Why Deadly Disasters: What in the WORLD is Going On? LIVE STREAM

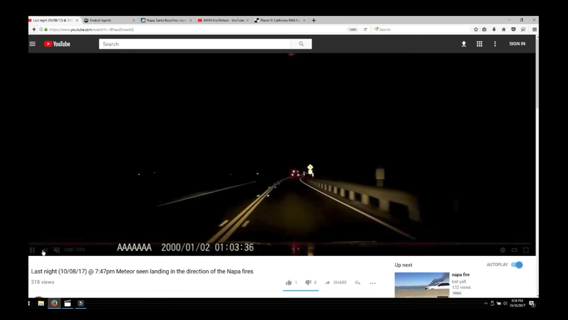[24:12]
You can see it again right there. There's one tail and there it goes behind a land mass so this thing is low. This thing drops to the ground. Those are all the exact signs of a meteor and I even cut this part of the video out and blew it up for you guys so we can really get a detail on this.